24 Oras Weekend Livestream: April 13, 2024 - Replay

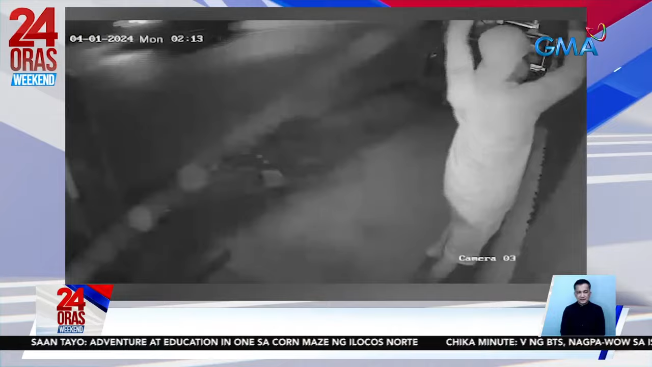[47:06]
Tangkang pagnanakaw sa isang tindahan sa Mangaldan, Pangasinan, nahulikam. Pasilip-silip pa ang lalaki habang sinusubukang sungkitin at sirain ang padlock ng tindahan.